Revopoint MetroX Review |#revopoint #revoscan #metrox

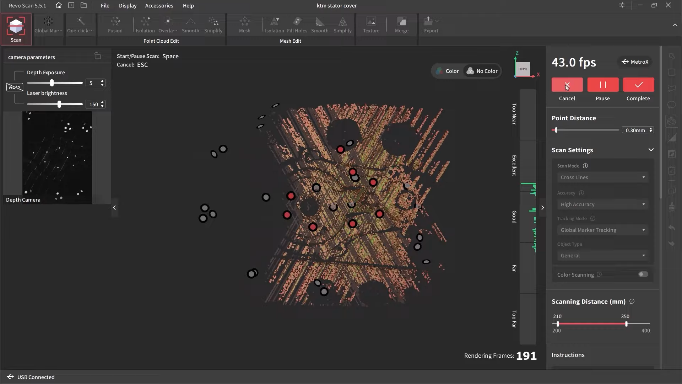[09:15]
So their minimum spec of a 13th gen i7 is probably where you should be looking if you are serious about using the laser scanning modes on this, or you're going to have to gamble and hope that the optimization of the software gets a bit better.
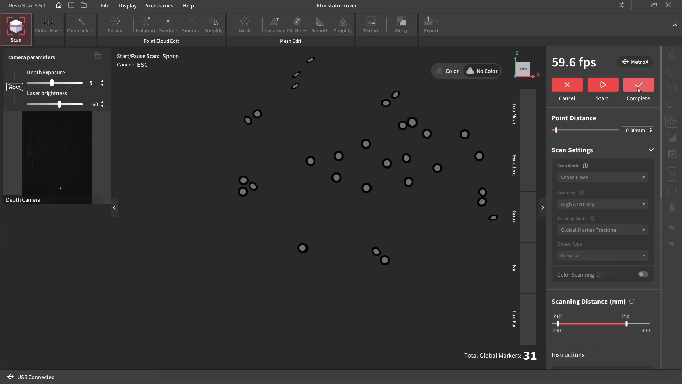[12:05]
This is the best way it works currently. So you're pre-capturing all the markers, and then you go in and capture the points. And this means that RevoScan has this whole sort of
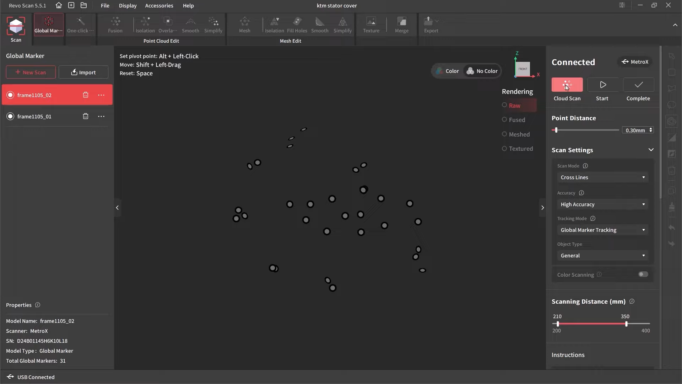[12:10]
ecosystem, this scene of where all these points are.
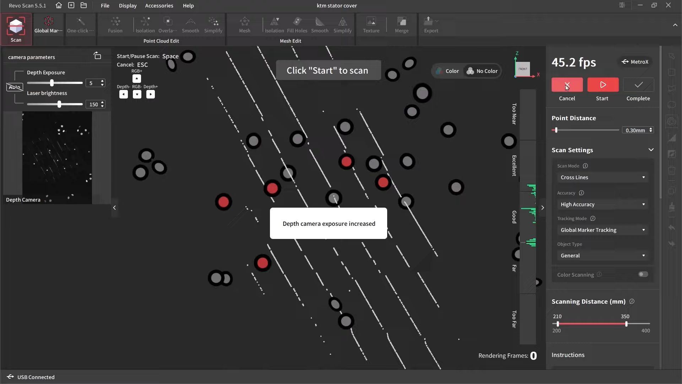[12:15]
So you can jump all over the place, you can move around quickly or slowly, and you don't really have any tracking issues.
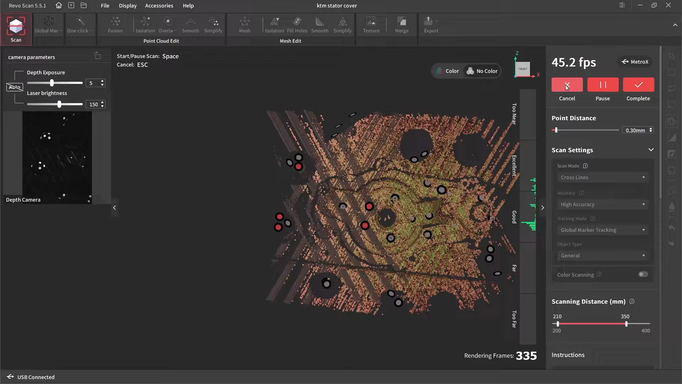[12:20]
I haven't had any tracking issues as long as it can see at least four or five markers in view at all time.
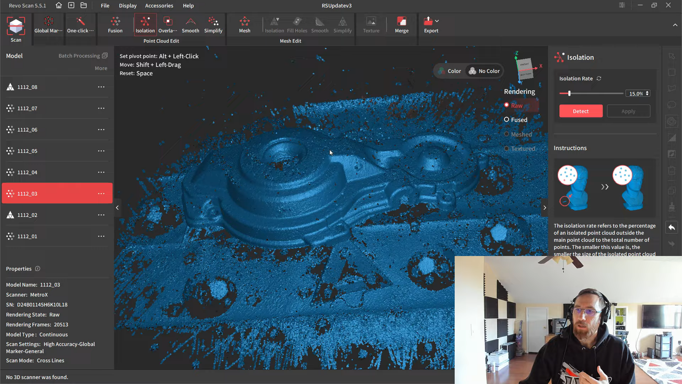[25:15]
we can see all the noise in this raw data above the part. Again, some of that is coming from the magic mat. This is not a shiny black part.
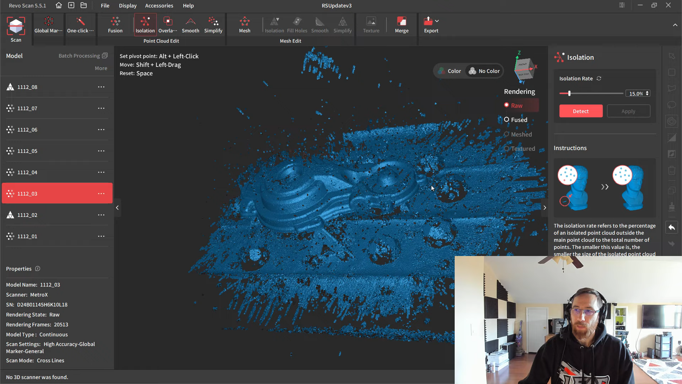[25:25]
So, um, I believe that the magic mat is contributing a lot to this, but the fused version of that, it all I basically, all I did is I went through the fusion process and isolation,